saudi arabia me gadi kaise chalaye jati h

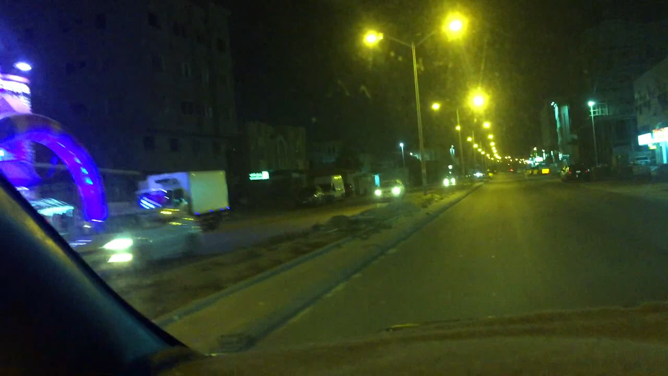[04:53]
یہ سعودی عرب کا سیہات ایریا ہے ابھی دس سائٹ میں روڈ ٹوٹے ہیں یہ بند رہے ہیں یہ لیفٹ میں آپ دیکھ رہے ہیں جو ہے یہ روڈ ٹوٹے ہوئے ہیں اور یہ ٹنکی دیکھئے یہ ابھی چال ہوگی وہ سلا کا ٹائم تھا بند ہی میں پہلے آپ کو دکھائے تھا
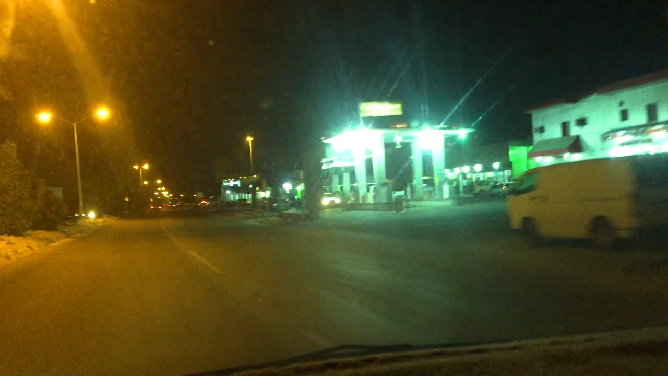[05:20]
جو ہمارے نئے بھائی آنا چاہتے ہیں تو ان کے لیے تھوڑا جانکاری ہو جائے گی اور کیا اور جو یہاں ہے تو ان کا تو معلومی ہے سب یہ دیکھئے تھوڑا روڈ ٹوٹا ہے تو لائٹنگ کا کم حساب ہے لائٹنگ
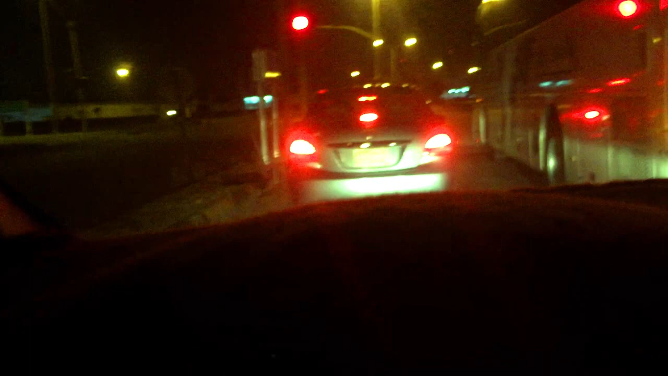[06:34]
اپنے گاڑی کا اشارات دے دیا اور لیفت نکر لیں گے